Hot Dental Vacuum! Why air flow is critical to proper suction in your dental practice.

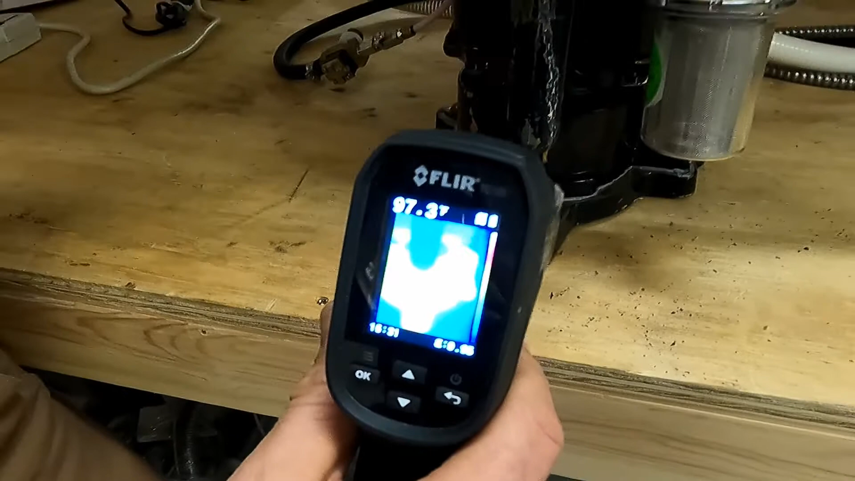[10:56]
97 now just to kind of show you in reverse we're going to go block this off again
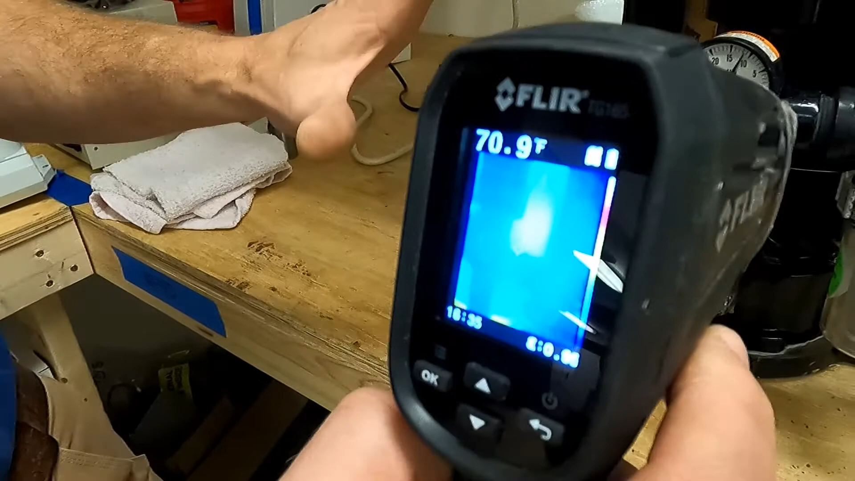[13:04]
On screen: spot 70.9°F
And it's very easy to understand because of the pictorial nature of the thermal camera.